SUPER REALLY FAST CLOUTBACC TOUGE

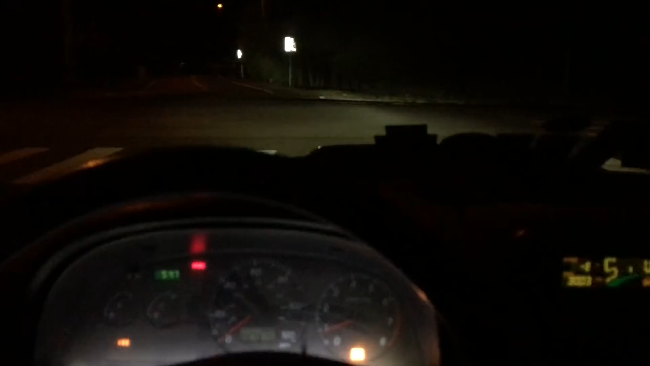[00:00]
Okay, I have no video, so it's 3 a.m., and pay no attention to my clock, we're gonna go back road racing, all right? We're gonna see how fast a slow car can go in the mountain roads, don't pay attention to that either. Oh, yeah. Oh, shit, car.
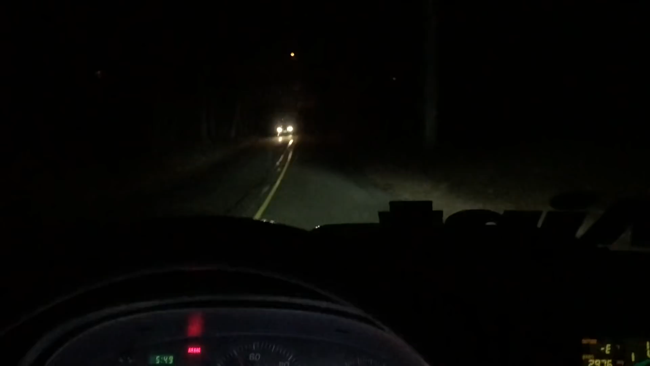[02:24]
Thank you, sir. All right. We're out. Don't worry about what the speed limit is on this road. Just know we're racing. Initial D-Boys. Oh, shit. There's a car. Damn it. I gotta take a shit line now. What the hell's going on? I thought this was gonna be a cool video.
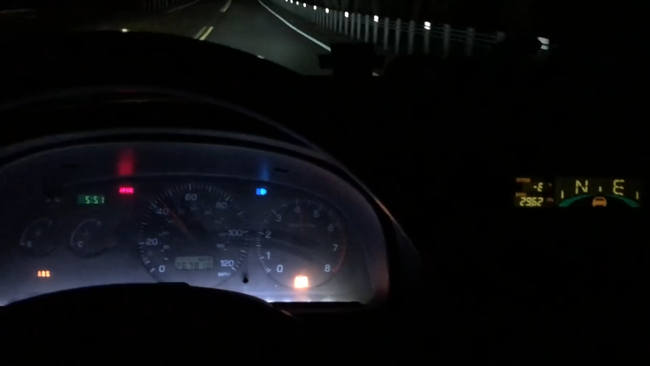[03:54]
Oh, my high beams are on. Oh, fuck. I'm sorry. I'll put in what that little route that I just took actually takes, like on GPS, and what I just did it in. Like I said, please don't just go around doing this. But, I mean, do as I say, not as I do. There you go. There you go. Very good. Parent. Dad, Dad Damien here.
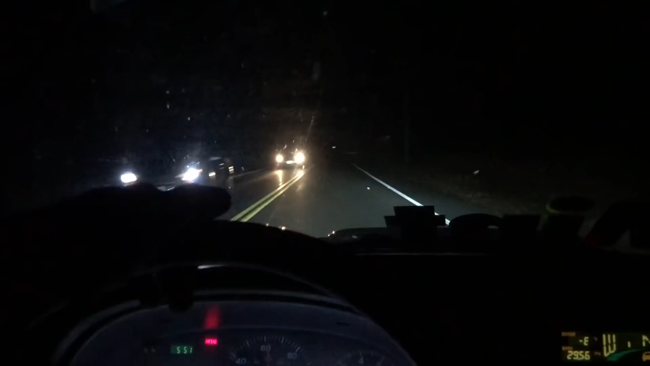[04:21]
Do as I say, not as I do. You know? Don't, don't be a dickhead. All right? There was more, there was too many damn cars on the road tonight. I don't know why. Like, there's a lot of cars on the road. Thankfully, none of them seem to be drunk idiots, but, yeah, I don't know. I just figured out, I'm just going to post this as like one long, unedited clip.